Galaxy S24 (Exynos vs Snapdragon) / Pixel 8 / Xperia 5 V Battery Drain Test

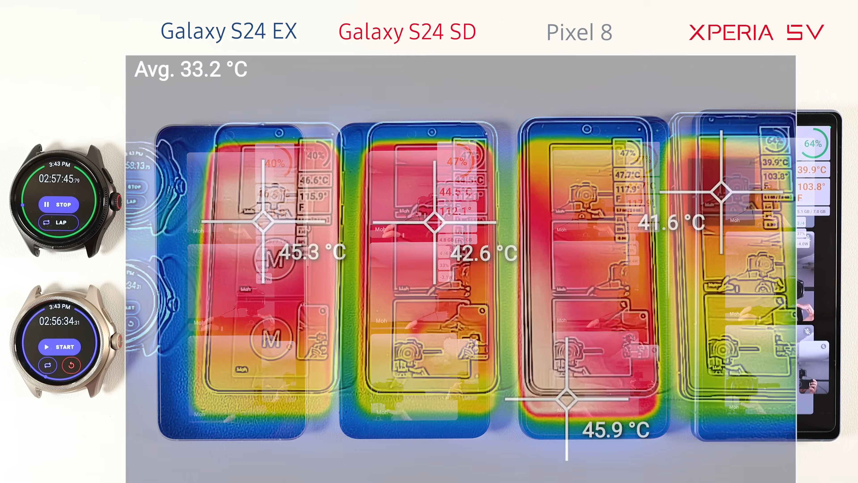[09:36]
You can also take a look at the heatmap of the devices and their screen temperature.
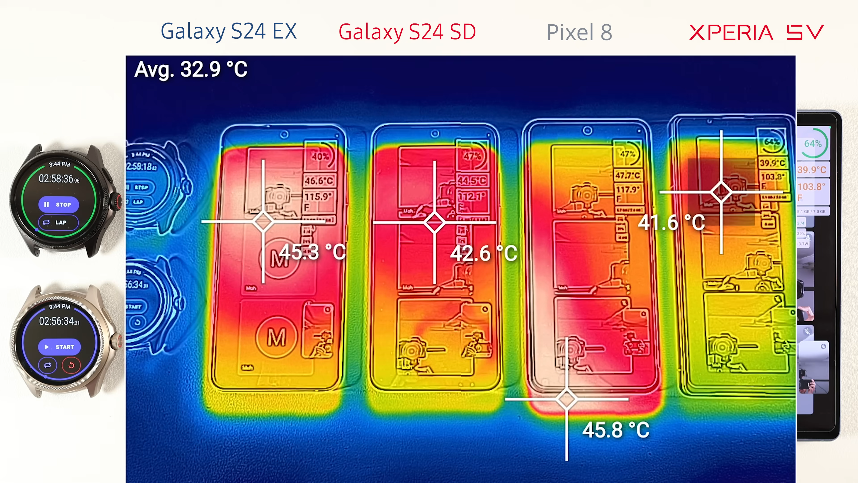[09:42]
As you can see, the S24 Exynos and Pixel 8 colors are white, which means some areas are above 45 degrees Celsius.